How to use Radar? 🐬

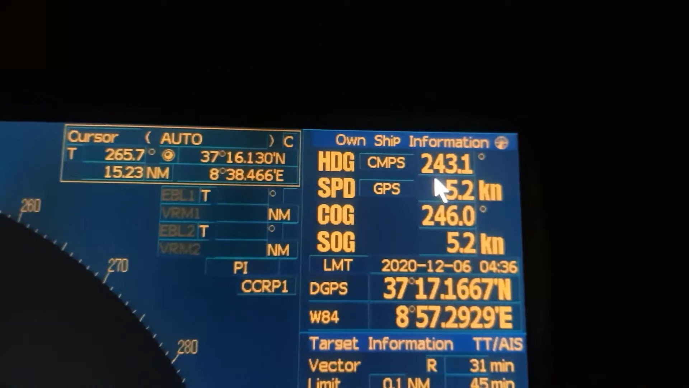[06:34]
I said speed over ground. First, these have to take data from GPS.
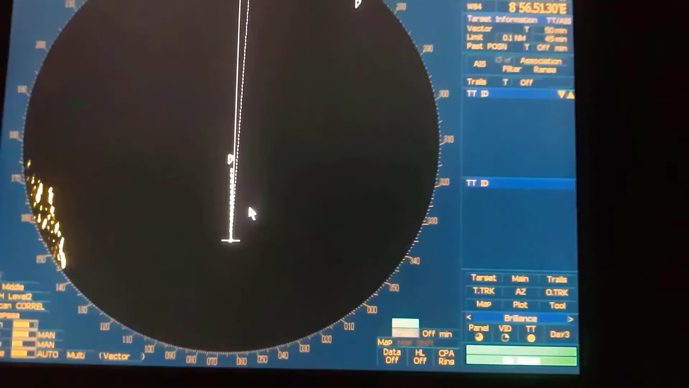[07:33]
And you see one ship on my heading. You can be sure. It's safety position. Let's learn how nautical miles and other information about this vessel.
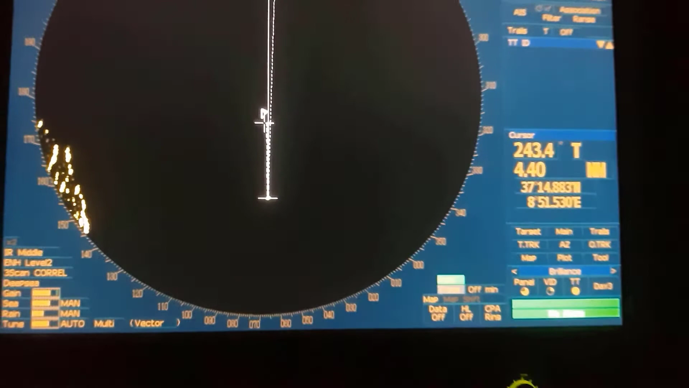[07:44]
Firstly, we can change. We can use our cursor. If we will push this place.
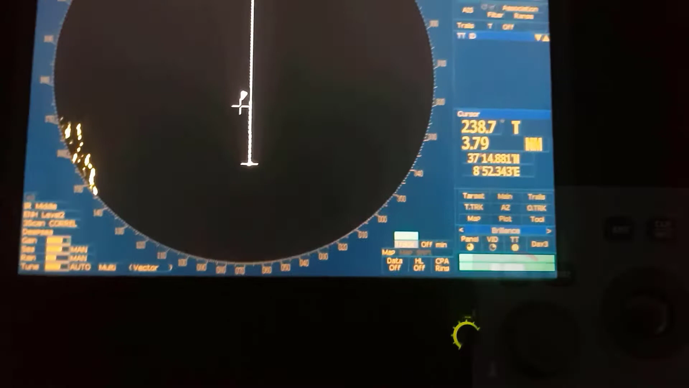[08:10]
If we can push. VRM. You see.
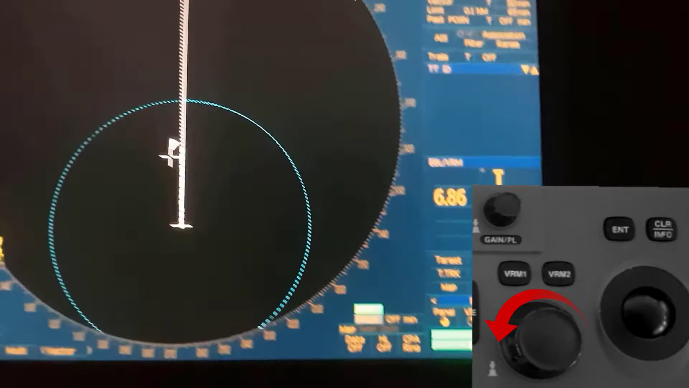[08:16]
And another. We can learn.
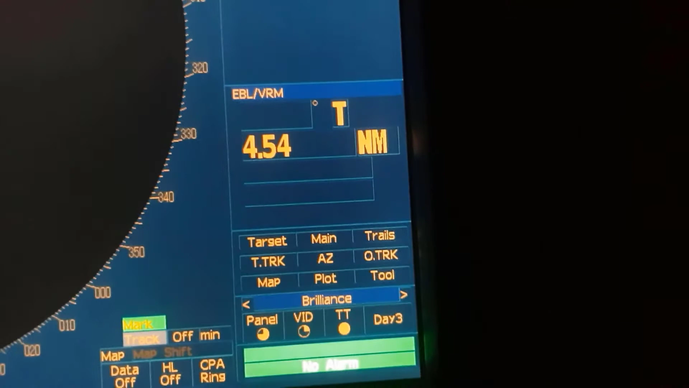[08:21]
4.54 nautical miles. If we will push.
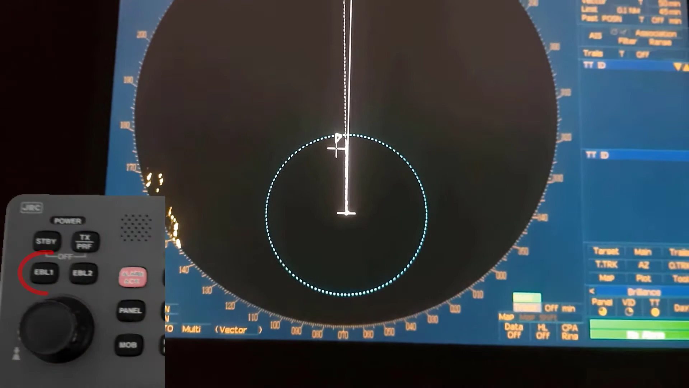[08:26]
EBL. Like this.
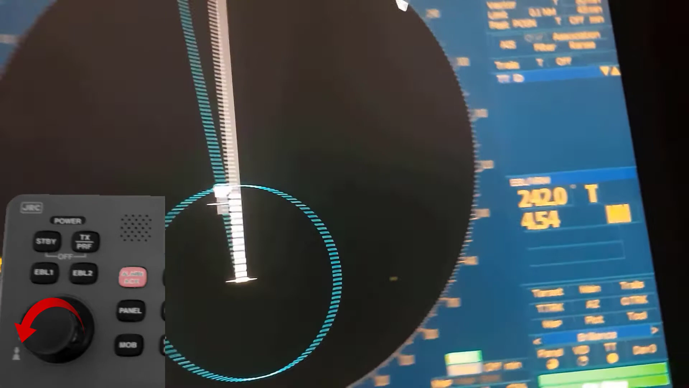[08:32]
We can learn. and we can learn. And we can learn the degree. It's manual.czneal but we have other selection to.
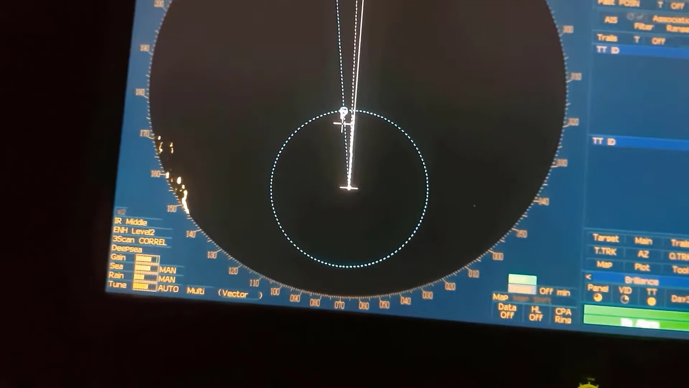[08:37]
Let's close.аний to EBL. And let's close EBL button and VRM button.
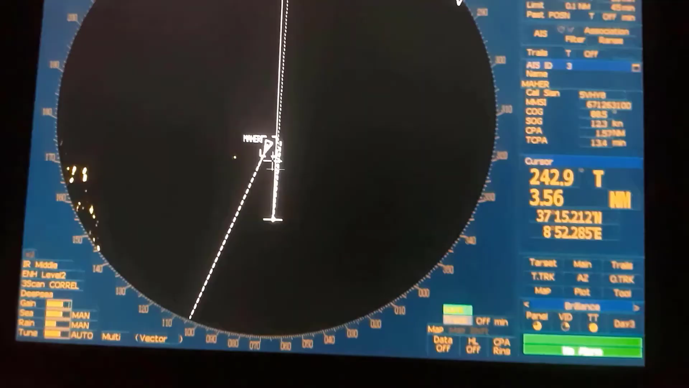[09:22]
And this connecting with IS, let's close this.
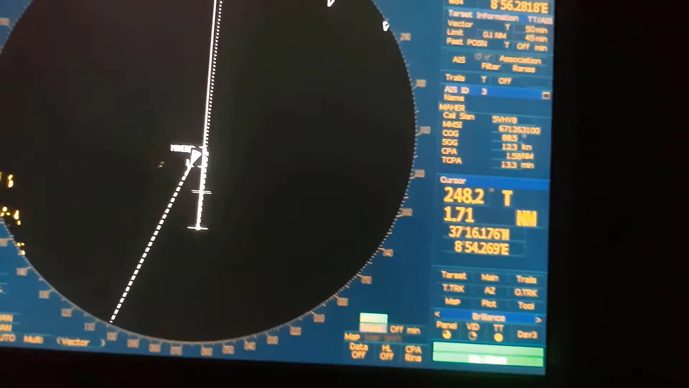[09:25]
Firstly, direct IS,
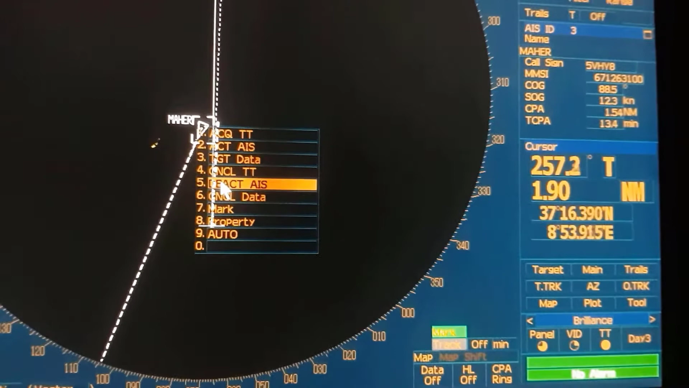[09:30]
it will be closed. But if we don't have IS, let's close the IS, push here. IS is closed, we see only normal point.
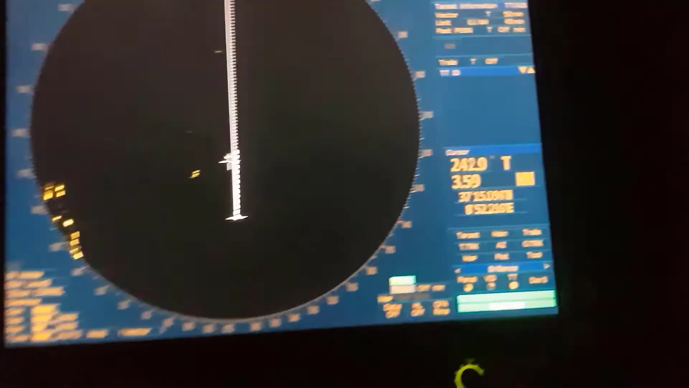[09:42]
Let's push this, firstly, this and let's push again and target data.